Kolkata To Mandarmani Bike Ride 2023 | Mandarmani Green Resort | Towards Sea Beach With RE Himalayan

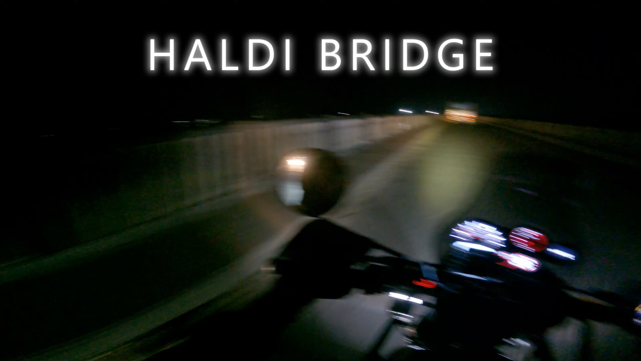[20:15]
জামপুর থেকে এলাম NH12, তারপরে NH16, তারপরে ন্যাশনাল হাইওয়ে 116 এবং এখন ন্যাশনাল হাইওয়ে 116B।
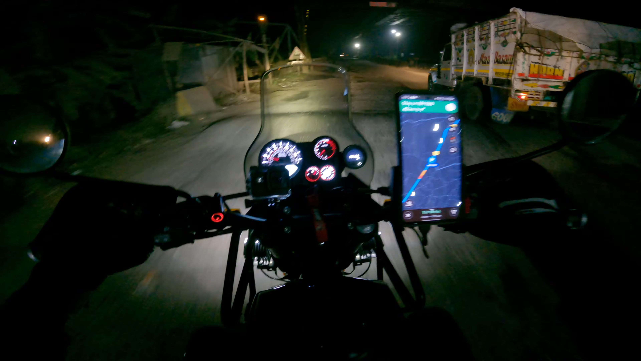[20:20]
এই যে ব্রিজটার উপর দিয়ে আমরা এখন ক্রস করছি, এই ব্রিজের নিচ দিয়েই বয়ে গেছে হলদি নদী।
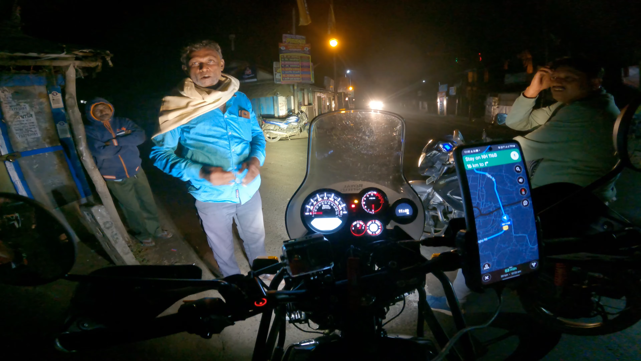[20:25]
এখানে রাস্তার অবস্থা কিন্তু বেশ কিছু কিছু জায়গায় বেশ খারাপ, এখানে একটু সতর্ক হয়ে তোমাদের গাড়ি চালাতে হবে। এখানে কিন্তু রাস্তা ভাই একটু ডেঞ্জারাস আছে।